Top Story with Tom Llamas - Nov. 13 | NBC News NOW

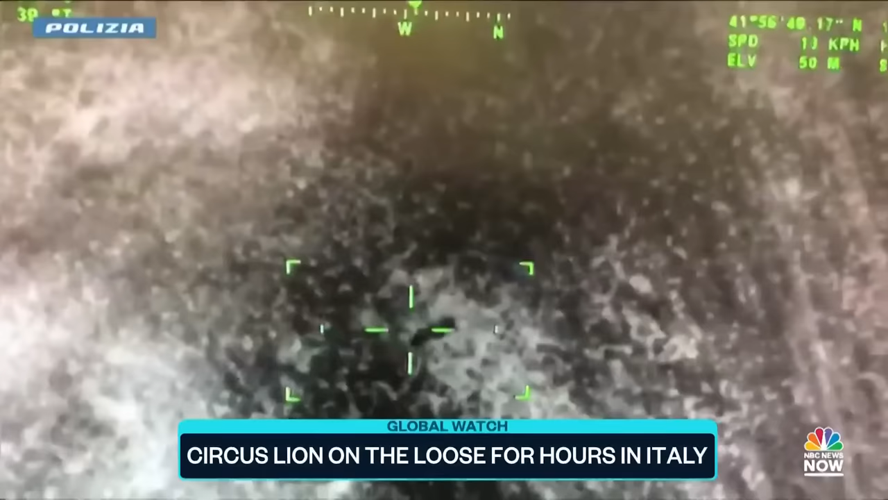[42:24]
not too far from rome on saturday police using infrared cameras to track that predator from the skies before it was sedated and